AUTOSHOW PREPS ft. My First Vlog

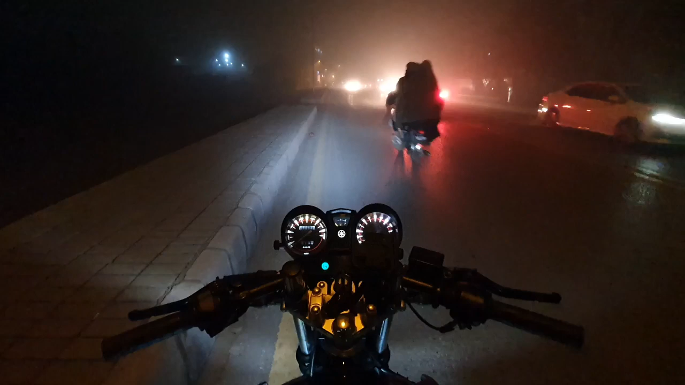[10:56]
गाइस चेक आउट दिस फॉग, ये देखें ओस, ये चेक करें जरा।